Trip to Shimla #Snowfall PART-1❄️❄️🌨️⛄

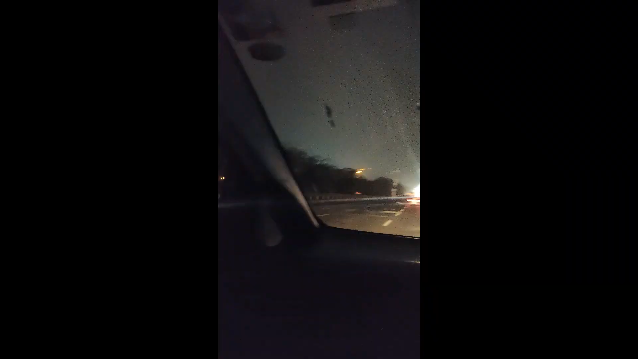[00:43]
तो गाइस, अभी सुबह के 6 बज गए हैं और अभी भी अंधेरा ही है. अभी हम मुरथल पहुंचने वाले हैं. मुरथल अपने पराठों के लिए पूरी दिल्ली के आसपास बहुत ज्यादा ही फेमस है. यहाँ लोग दूर दूर से आते हैं खाने के लिए.
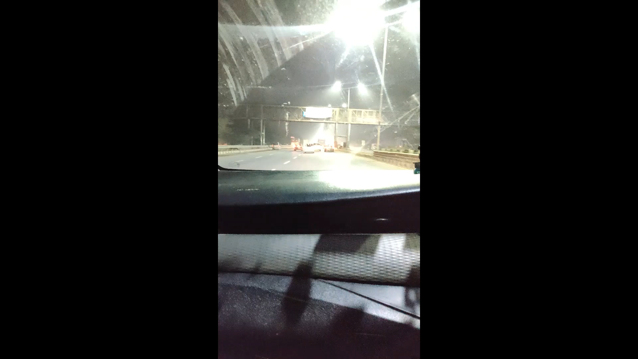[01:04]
ये देखिए गाइस, पहलवान ढाबा, गुलशन ढाबा
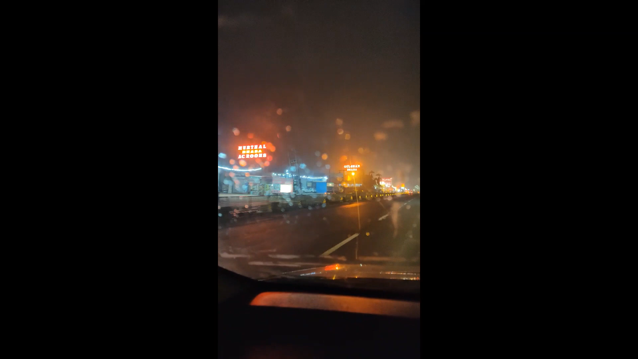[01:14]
और मन्नत ढाबा. मन्नत ढाबे पे यहाँ लोग दूर दूर से परांठे खाने आते हैं, क्योंकि यहाँ का परांठा बहुत ज्यादा ही टेस्टी होता है. और ये देखिए गाइस, सबसे फेमस सुखदेव ढाबा.
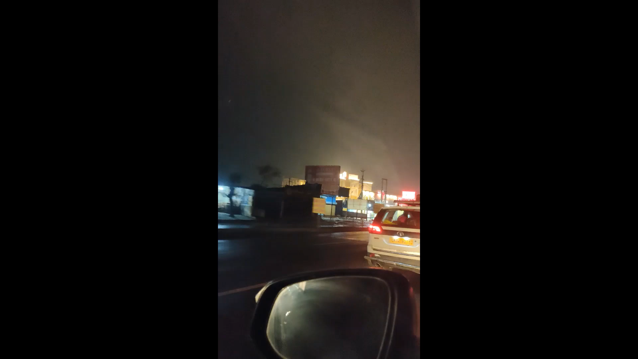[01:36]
यहाँ रात के 12 बजे हो या सुबह के 6 बजे, भीड़ से हमेशा लबालब रहता है.